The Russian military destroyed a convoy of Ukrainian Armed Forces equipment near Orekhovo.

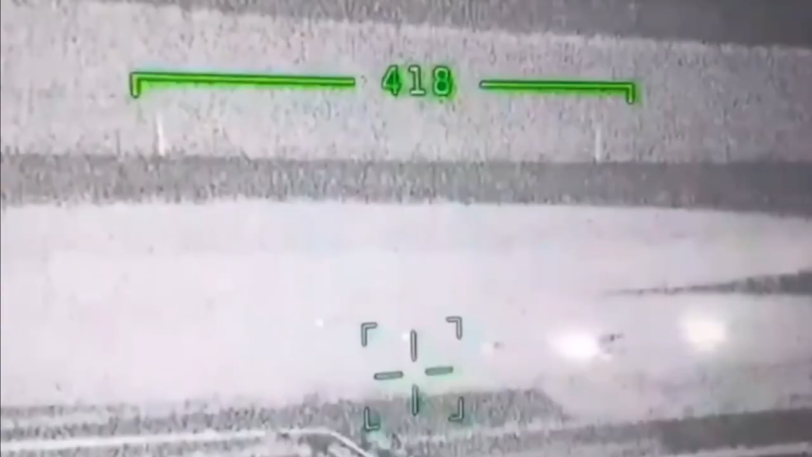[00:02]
A column of military equipment of the armed forces of Ukraine was
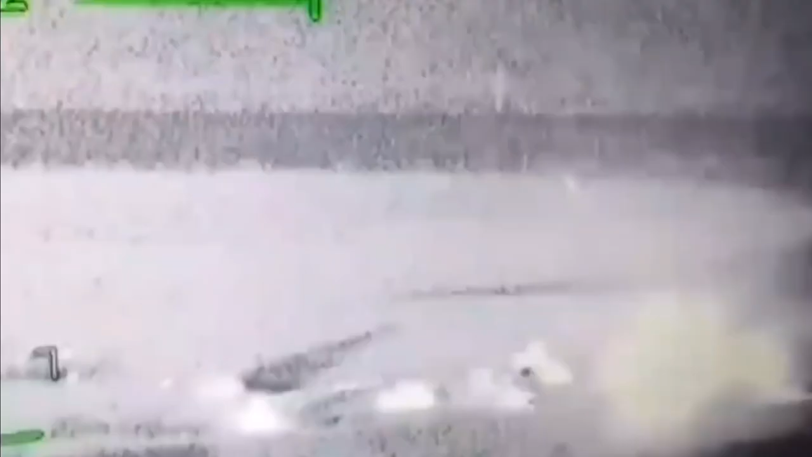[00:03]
subjected to a fierce bombardment by Russian grads near Orokovo.
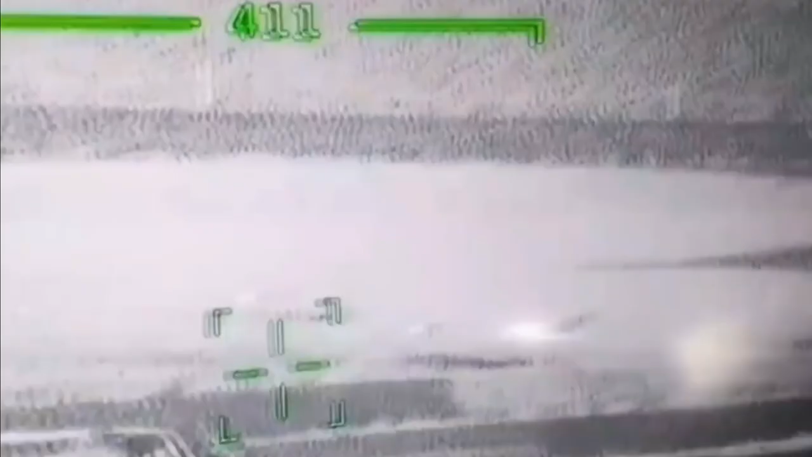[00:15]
Russian troops noticed a column of enemy vehicles numbering up to 10 vehicles.